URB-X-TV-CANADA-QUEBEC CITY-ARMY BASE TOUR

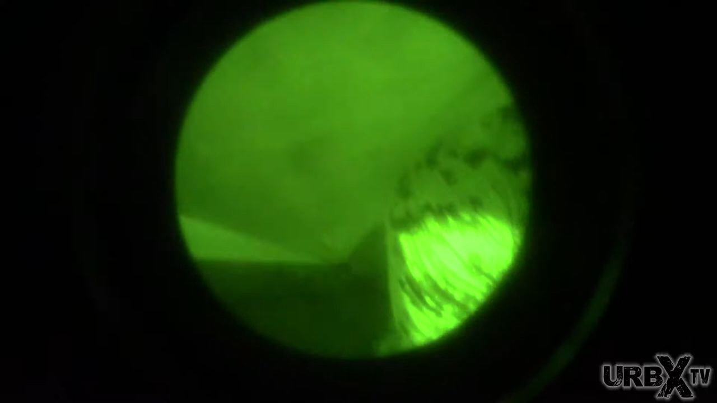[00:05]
Okay, I'm actually getting some of it on my camera. Yeah. Yeah.
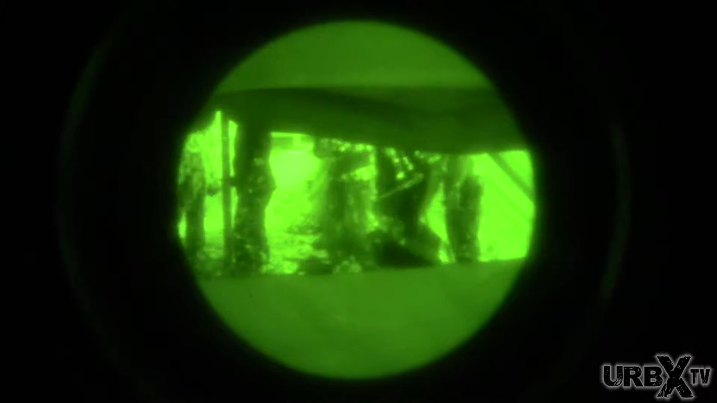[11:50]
Yeah? Cool. Yeah. Let me see if I can get you on here. Oh yeah.